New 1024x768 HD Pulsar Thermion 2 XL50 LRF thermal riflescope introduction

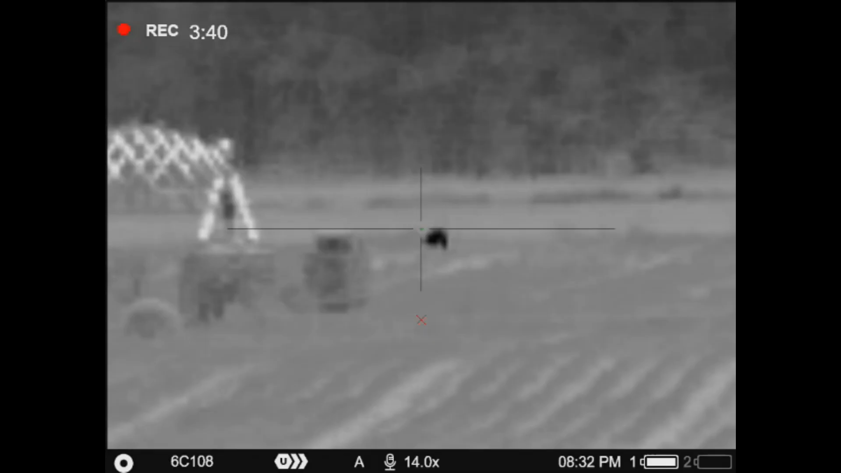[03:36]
Okay folks, so what I'm showing you here, I got a deer back here at I think it's 755 yards.
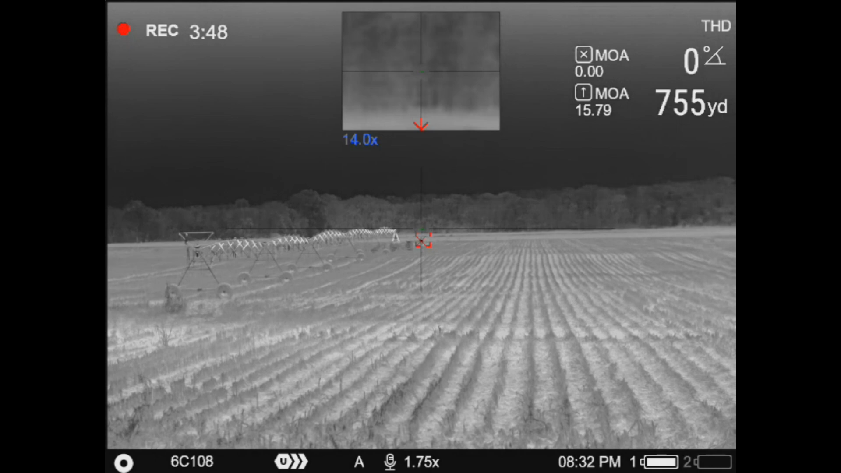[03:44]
Just showing you the ability of the rangefinder to acquire targets of that size at that distance. Very reliably able to get those kind of targets at about that distance,
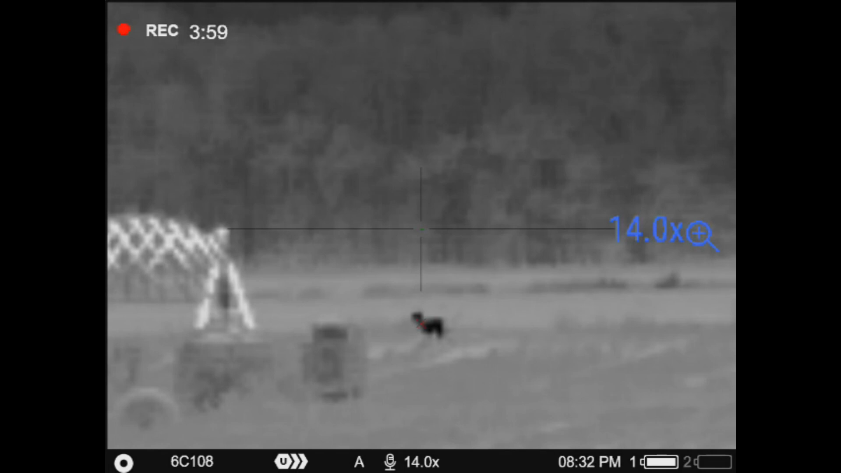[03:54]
honestly out to about 800, a little over 800.
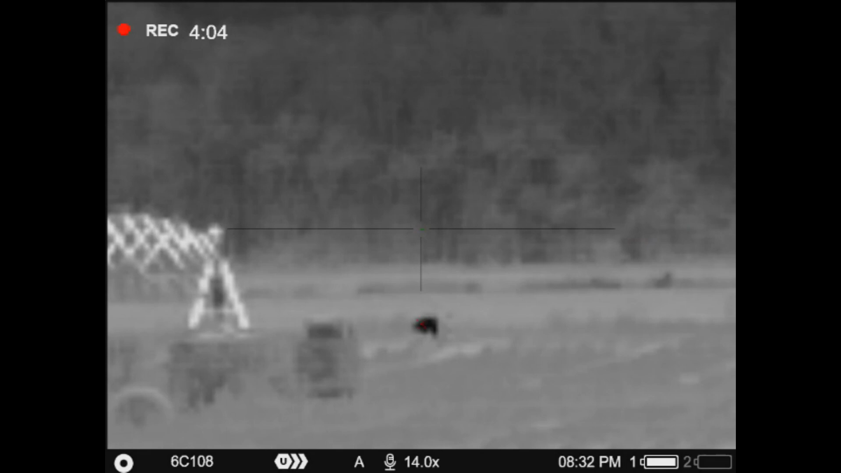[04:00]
Start getting past that, it's going to need to be a bigger, more reflected style target.
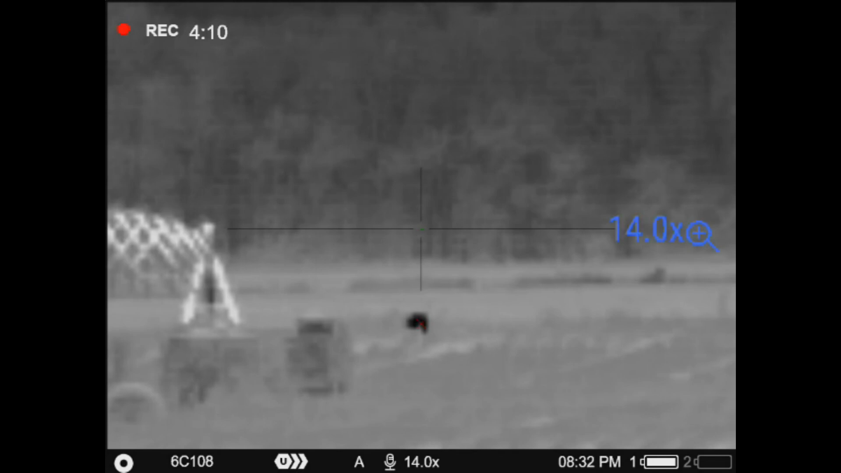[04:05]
But again here, when I'm back to out,
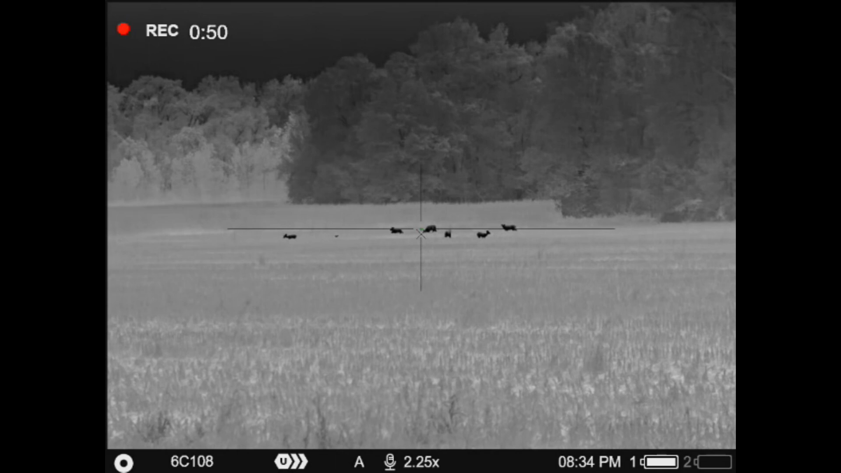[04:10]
the resolution was good enough that I could clearly tell that was a deer. Here I've got some a bit closer, just trying to show you.
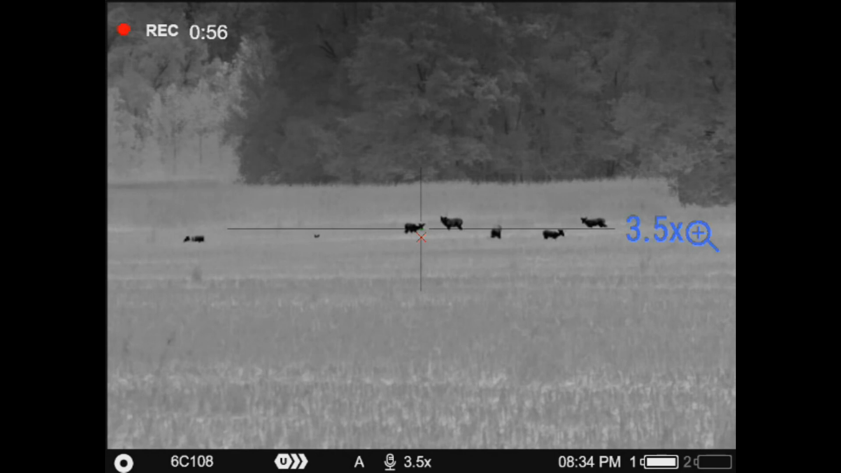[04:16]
I had a buck in here messing with these does and I could clearly,
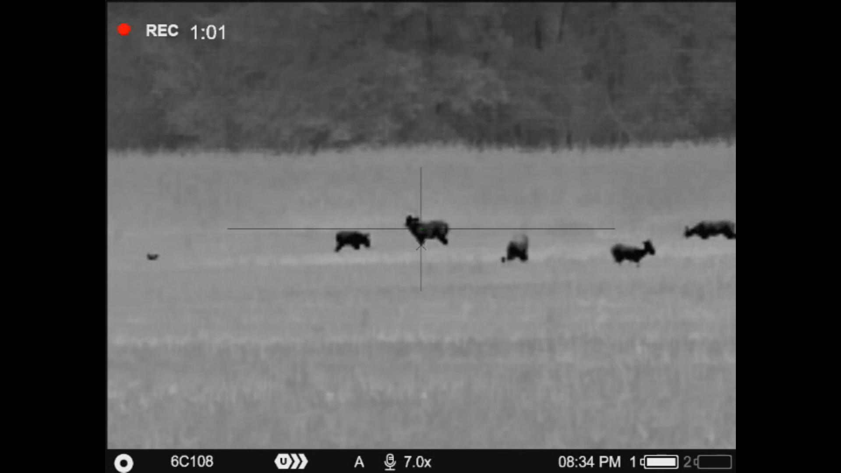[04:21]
you know, I couldn't count points or nothing, but I could clearly see not only that it was a buck, but it was a decent sized buck. I could make the antlers inside the display.
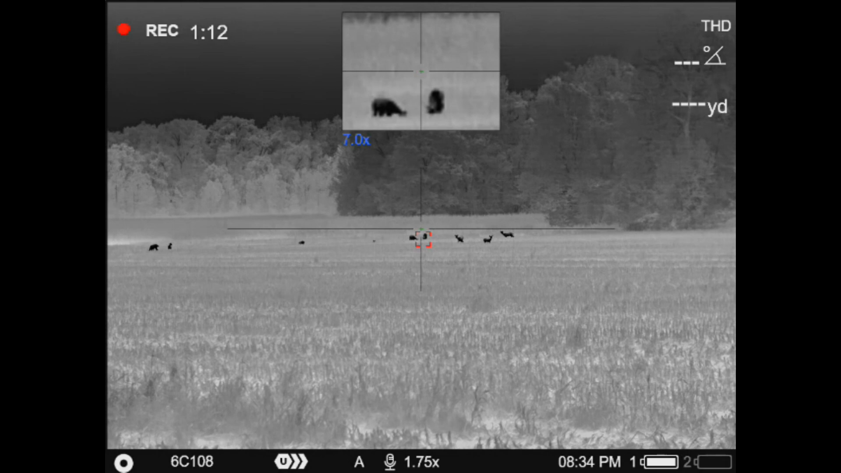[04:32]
I think the video doesn't capture quite as good as the vividness in the display. I would attribute that sometimes to I think as the video gets smaller and you're zoomed out,
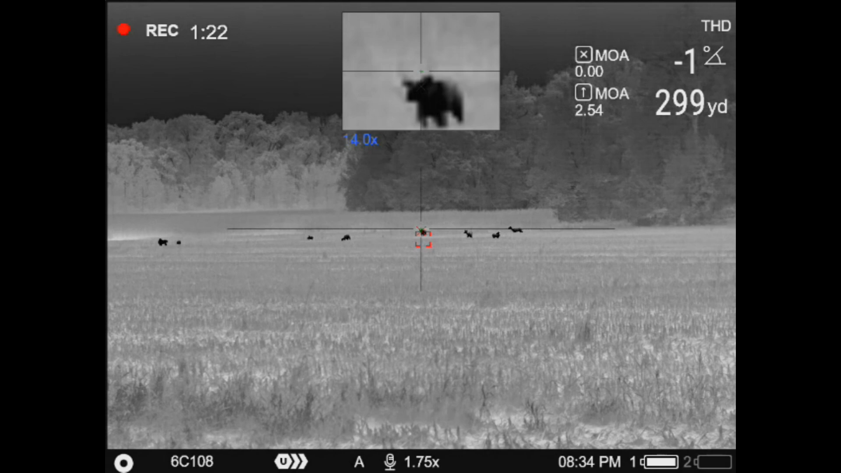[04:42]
our eye's pretty good at training, you know, like down on those smaller images
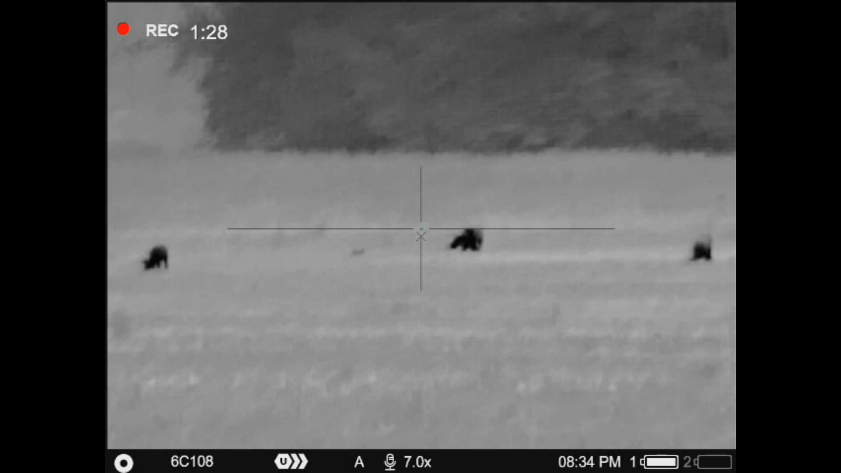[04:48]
and it will kind of trick our brain into showing us better clarity than what we really get when things get a bit compressed.
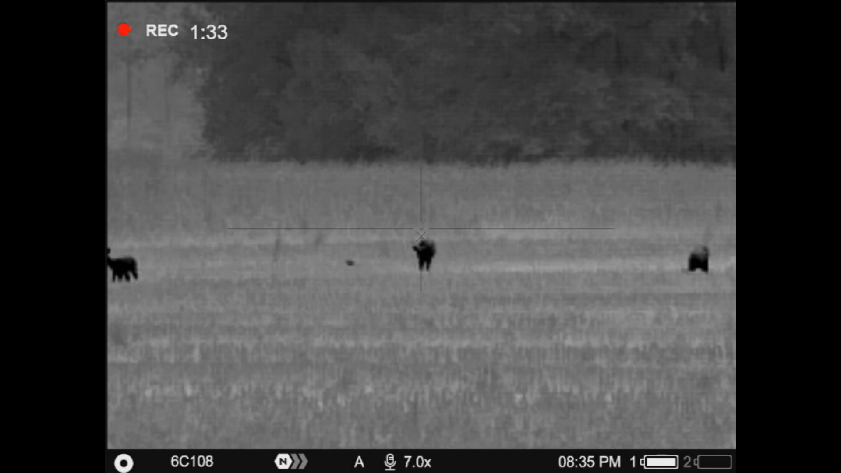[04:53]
But plus the signal pickups and the vividness in the display,
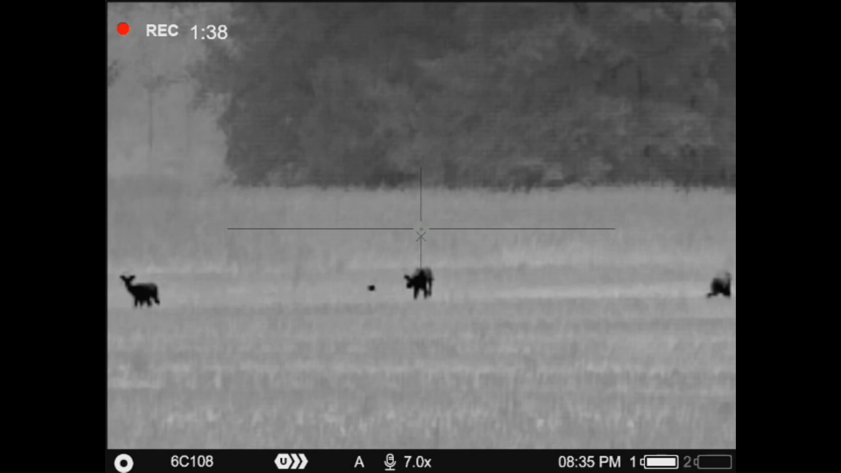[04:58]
the LED presentation is a little cleaner and better than what the video playback is. So again, I was easily able to tell that thing had horns in the display.
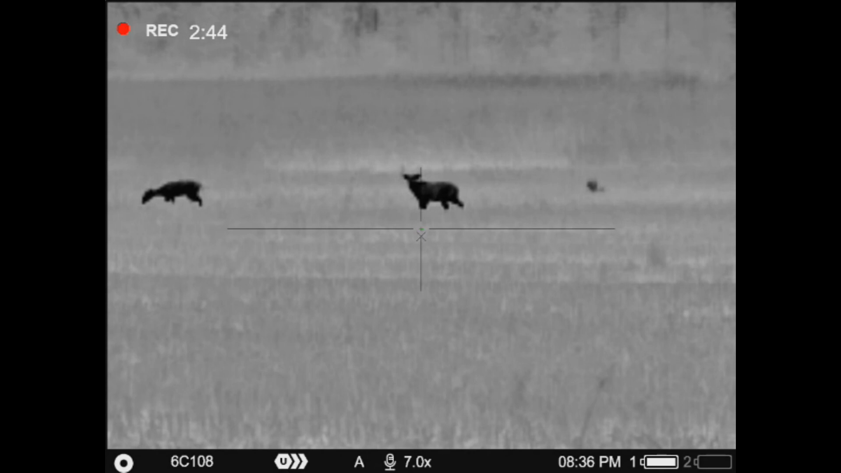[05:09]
You know, it's obviously a little rougher here in the video playback to be able to see that. But there you can kind of see, I don't know if you can see it that well, but I can clearly see him licking his lips. They're kind of wetting his nose. They're getting kind of ruddy in our area. But the main takeaway I'm trying to show you here in these videos is the resolution clarity that you're able to
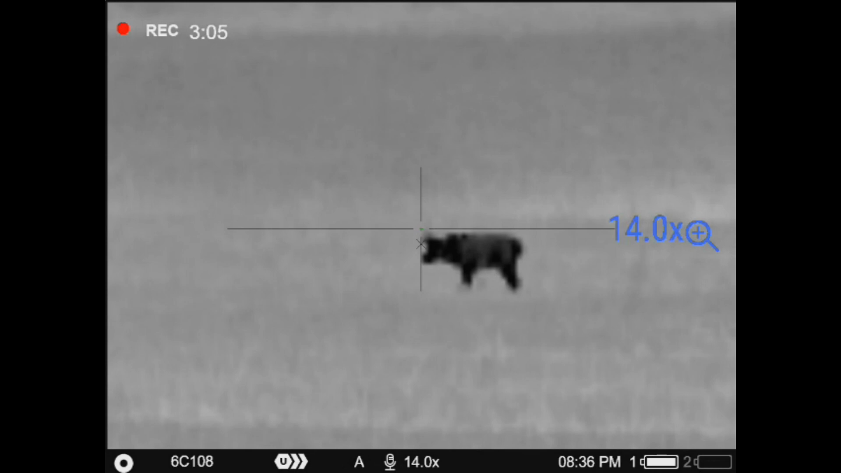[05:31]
produce combined with the field of view in this XL is what impresses me the most.
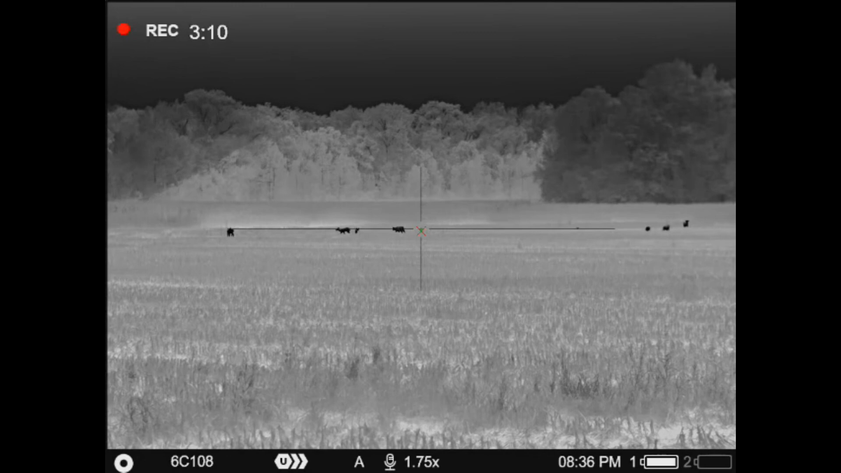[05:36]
So that, you know, there's going to be guys that say, oh, I should have had higher base magnification in the device.
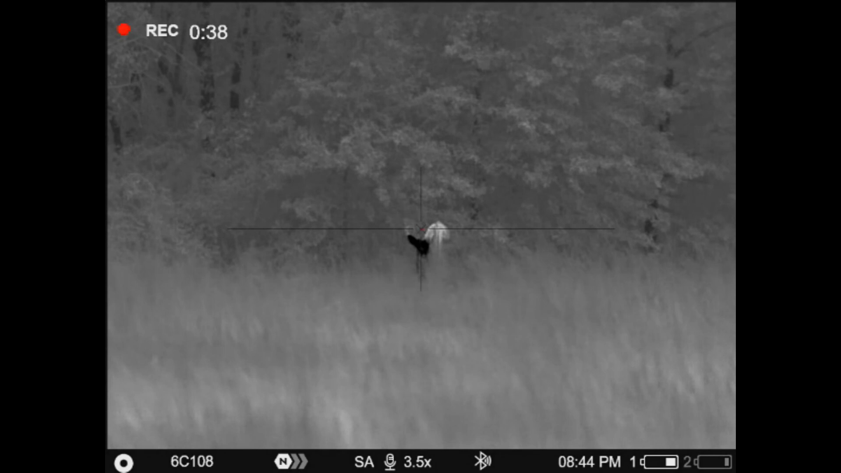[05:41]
But what they don't take into account is, you know, the lens diameter,
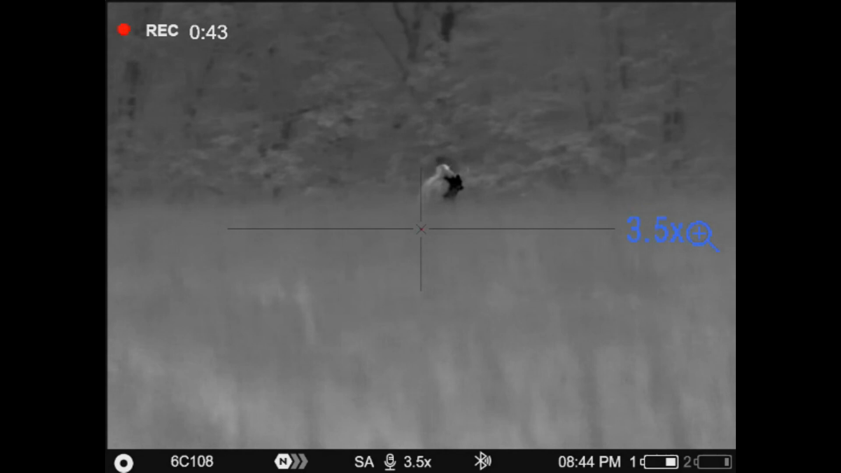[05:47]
better focal length combinations that it takes to produce those higher end, clearer targets, you know, are going to come at the expense of setting the focal length farther out.
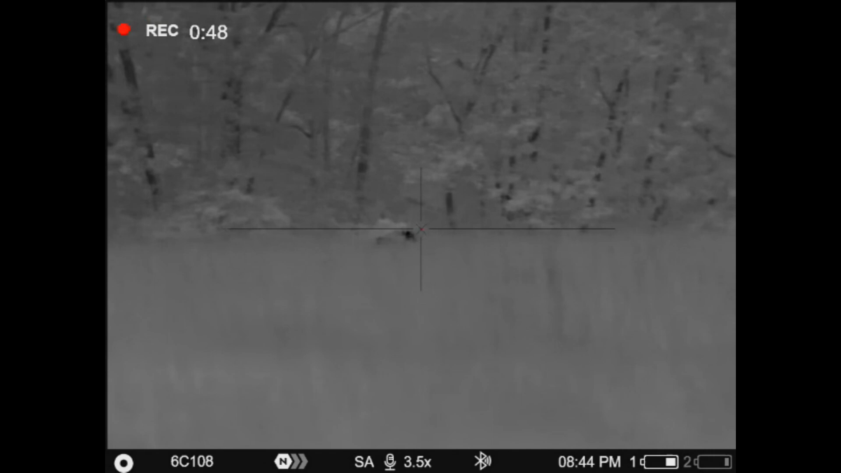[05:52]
Yeah, then you get better magnification, but you start sacrificing field of view.
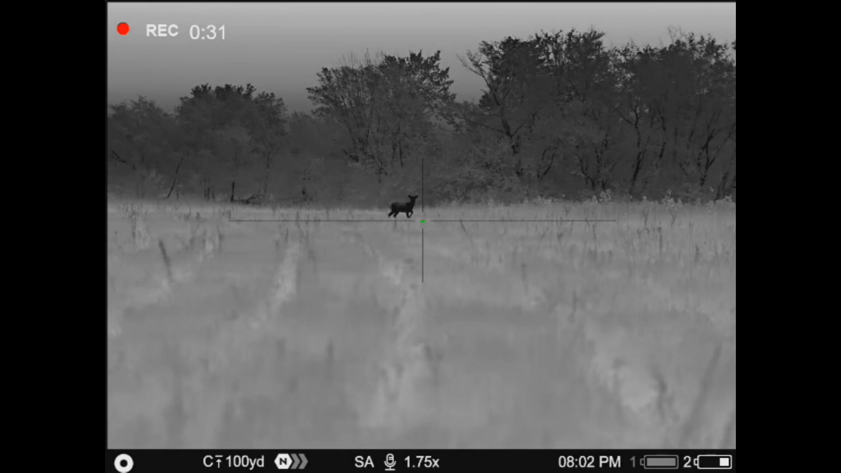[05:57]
So, you know, you jump over into some of the 640,
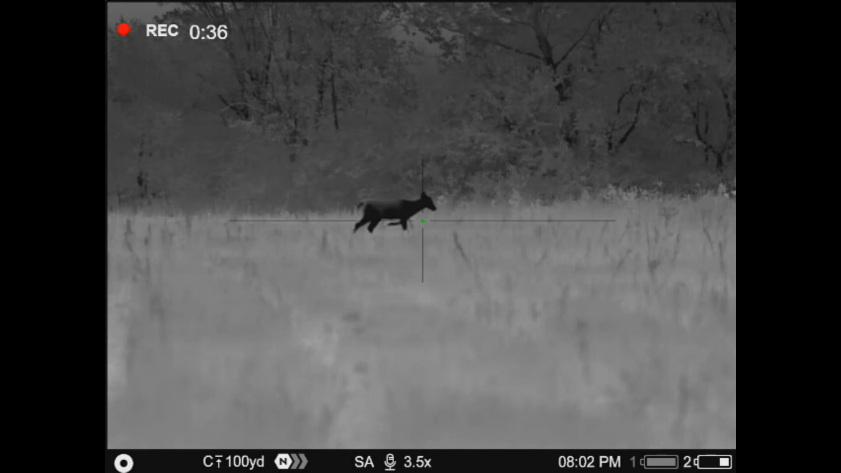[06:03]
480 devices that have lower sensor counts.
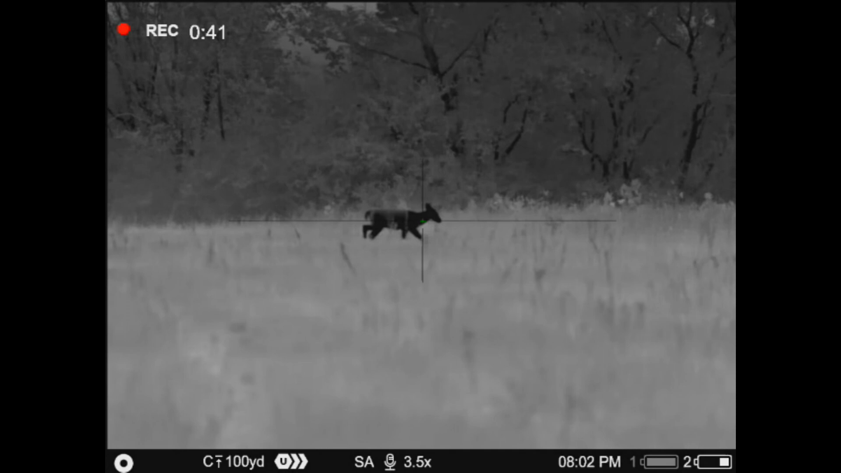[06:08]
So they can get by with higher magnification and produce images similar to these at distance, but it comes at the sacrifice of field of view.
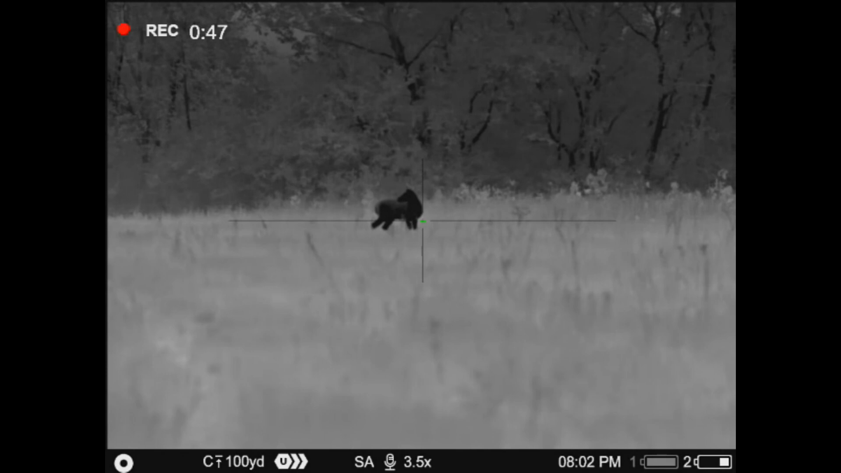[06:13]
And that's the beauty of the 1024 768 sensor is the versatility that that's bringing versus most of the other devices on the market that are able to produce these kind of distant images
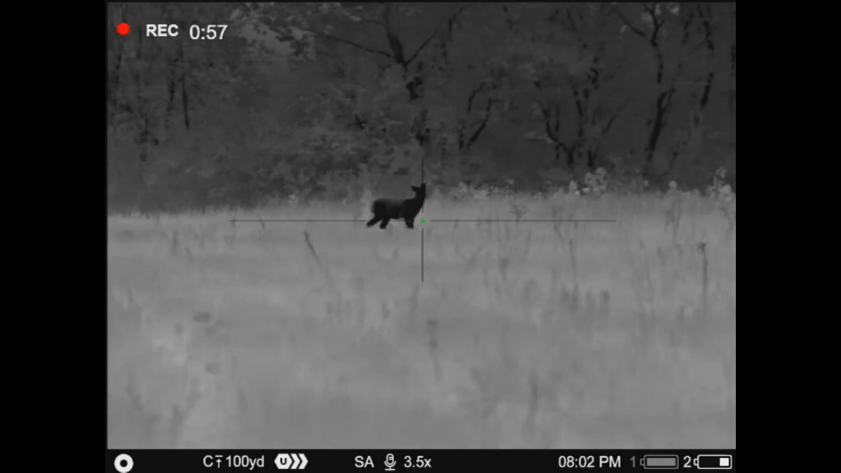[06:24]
starting at seven, you know, seven to nine degrees field of view.